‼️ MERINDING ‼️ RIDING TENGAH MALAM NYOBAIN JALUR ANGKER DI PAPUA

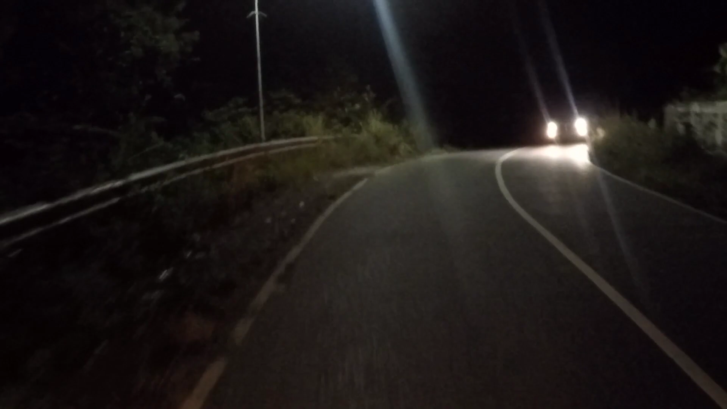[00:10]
waduh tanjakan lagi nah situasinya sangat gelap dan saya melewati dengan posisi lampu motor saya agak buram atau
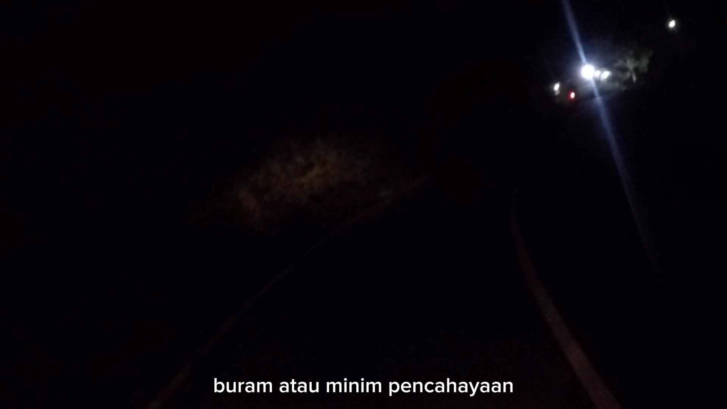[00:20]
minim pencahayaan di depan saya di sebelah kiri adalah pos TNI pos penjagaan
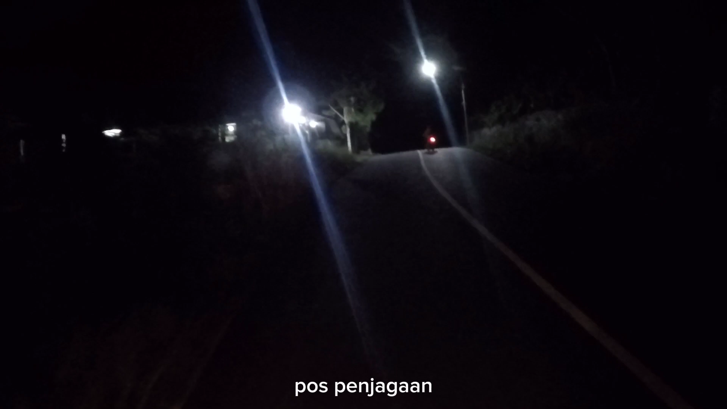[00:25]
untuk menemukan pos ini kalau enggak perjalanan saya semakin
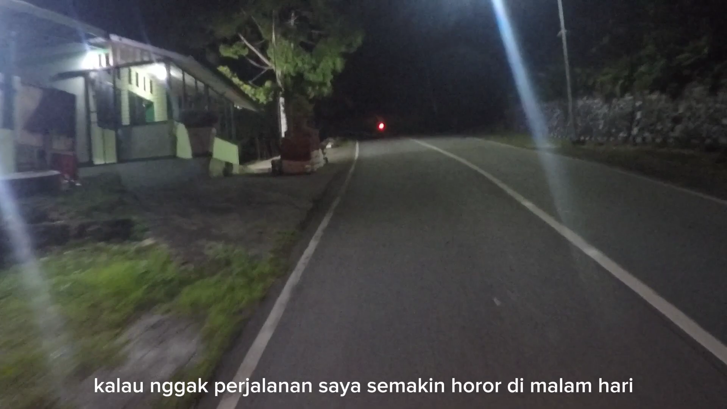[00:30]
horror di malam hari Oke selamat malam teman-teman bersama channel saya Papua 1080
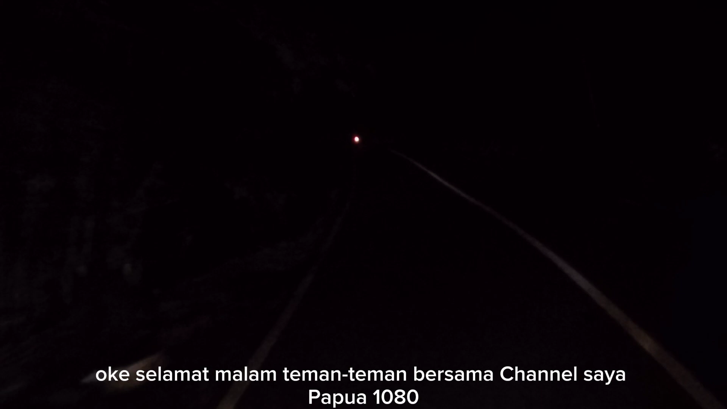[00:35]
atau GoPro Papua melewati malam yang gelap dengan lampu penerangan minim pencahayaan tapi masih ada seberkas cinar atau cahaya-cahaya yang nampak gelap dari depan nah
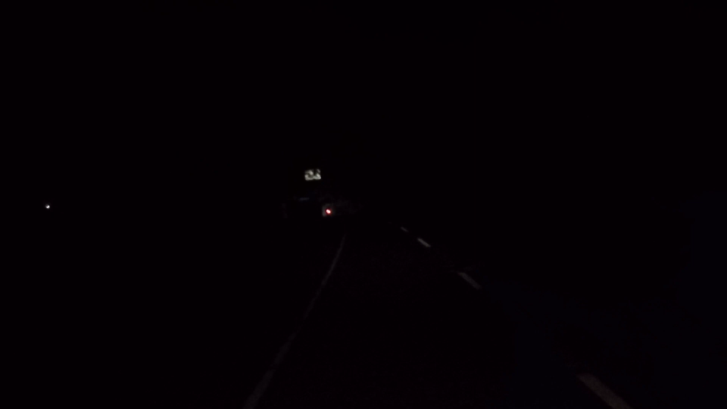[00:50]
jalan ini kenapa gelap karena jarang dilewati dan lampu-lampu penerangan
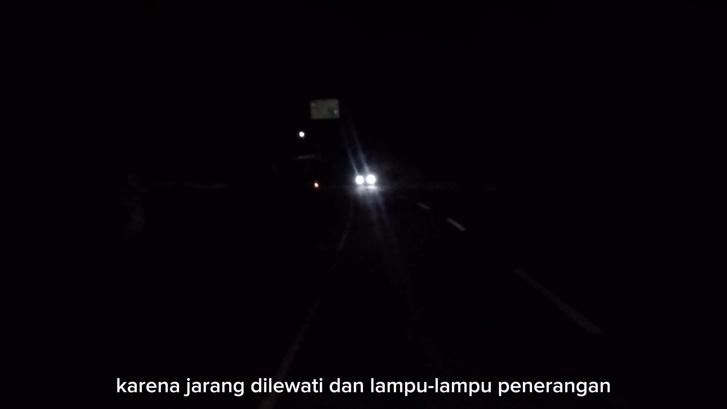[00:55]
ah sudah tidak diperbaiki lagi atau kurangnya maintenance atau perbaikan untung ada nah
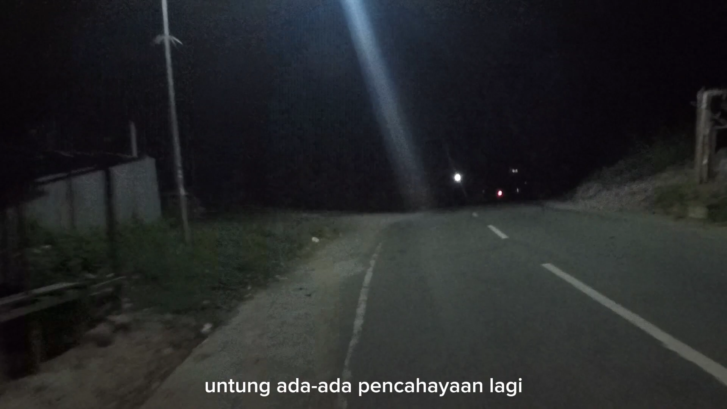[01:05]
ada pencahayaan lagi terima kasih ups pelan-pelan setelah ini saya melewati
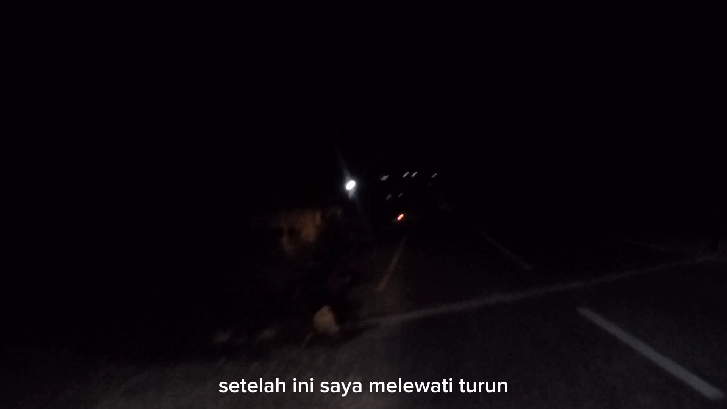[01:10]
turun teman-teman tahu bahwa ini saya melewati daerah jalur alternatif atau jalan belakang di kota Jayapura jalan ini dulu sangat rawan tapi setelah dipasang
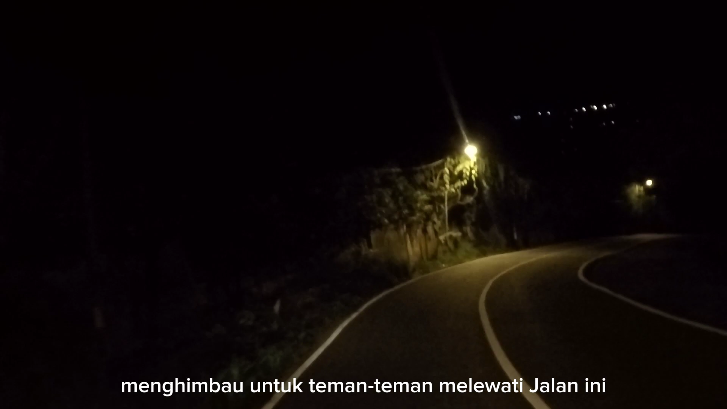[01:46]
hanya yang mempunyai nyalinya nyali-nyali jiwa pemberani
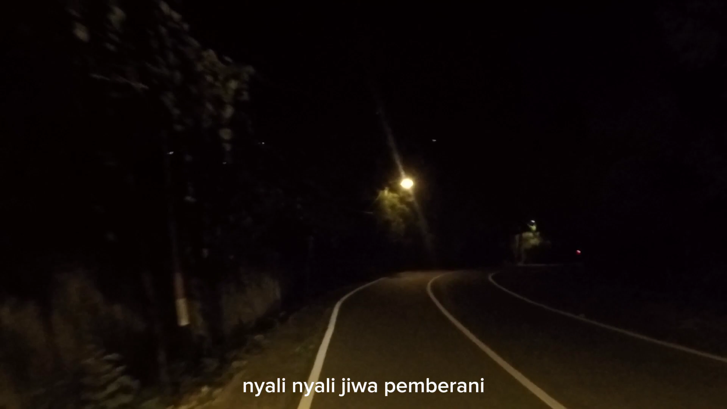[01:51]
nah ini turunan kok lampu di sini agak terang ya teman-teman saya safety reading aja kena turunan dan jarak antara lampu sangat jauh ups ada oh ada teman-teman
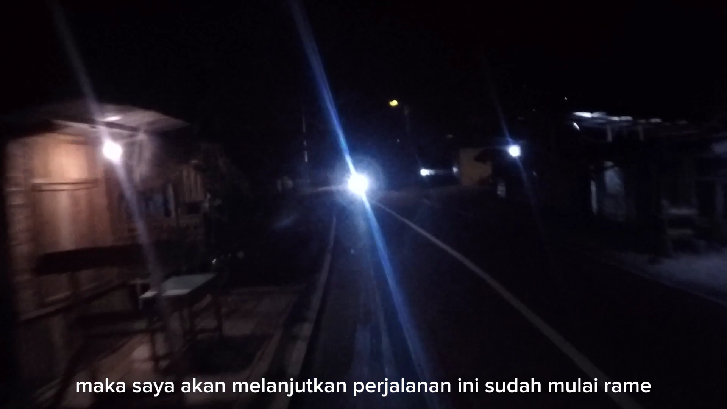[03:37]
ini sudah mulai rame kendaraan mulai lalu lalang Oke teman-teman